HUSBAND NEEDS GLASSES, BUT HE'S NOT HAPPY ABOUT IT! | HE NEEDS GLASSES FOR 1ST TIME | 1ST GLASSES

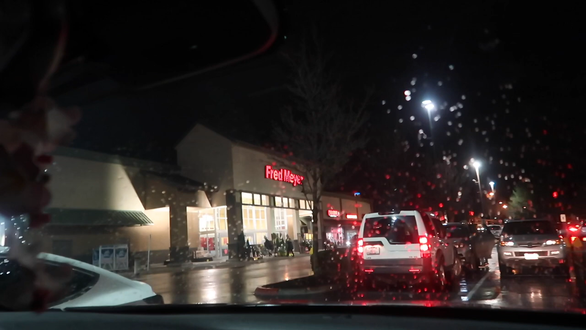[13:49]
Alright, we are going to try Fred Meyer and then Walgreens. But it might get to the fact to get an actual prescription at, like, Costco.